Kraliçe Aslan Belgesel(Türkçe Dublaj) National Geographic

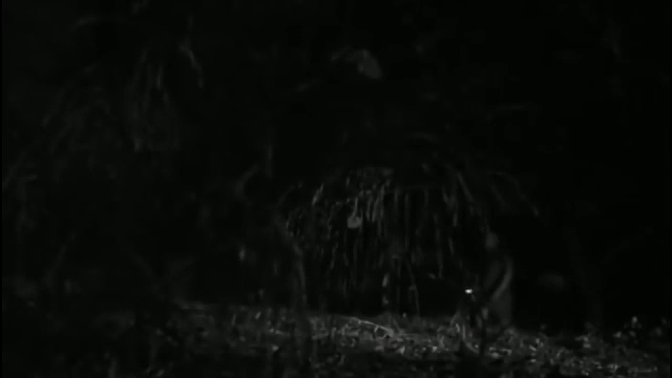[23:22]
Herbert karanlıkta yürürken ağaçların arasında bir hareket fark etti. Bir ses duydum.
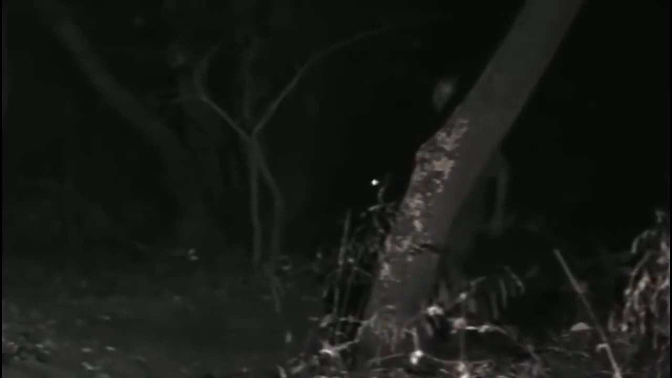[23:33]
Sonra bakınca gördüm. Karanlıkta bir şey gördüm. Oydum. Ama hiç korkmadım.
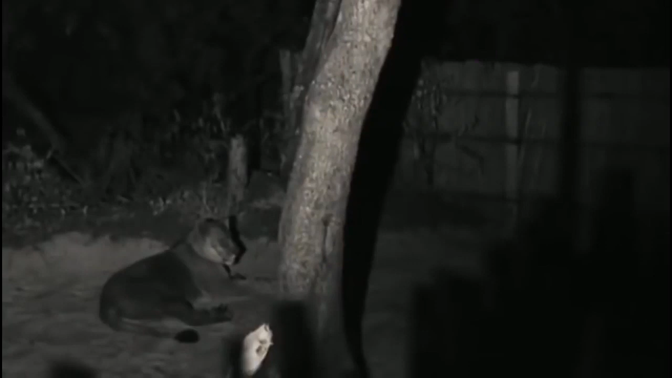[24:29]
yalnızlığı onu insanlarla birlikte olmaya sürüklüyordu.